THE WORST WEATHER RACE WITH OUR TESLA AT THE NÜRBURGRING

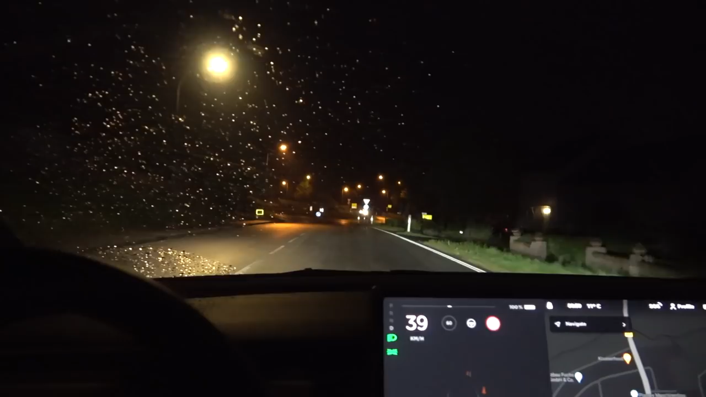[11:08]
And as you see these small dots on the left,